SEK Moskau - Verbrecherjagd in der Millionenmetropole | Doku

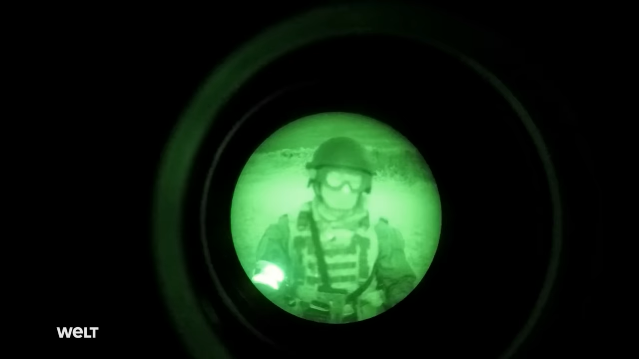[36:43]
Die Tendenz geht stark zu Wärmebildkameras. Vor allem für Scharfschützen und Maschinengewehre. Wir testen da immer wieder neues Equipment und entwickeln uns weiter. Wir dürfen die Zukunft nicht verschlafen. Hightech hilft uns extrem in unserem Job.